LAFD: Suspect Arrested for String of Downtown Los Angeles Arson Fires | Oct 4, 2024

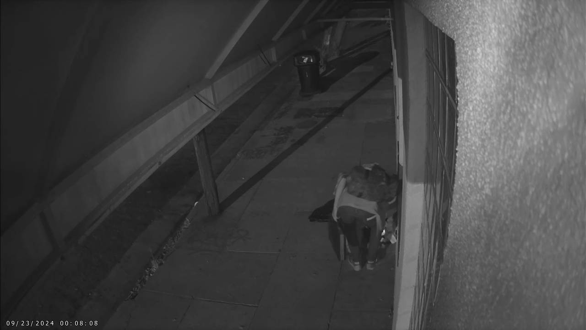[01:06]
Then later that evening, the suspect returned and lit the trash on fire.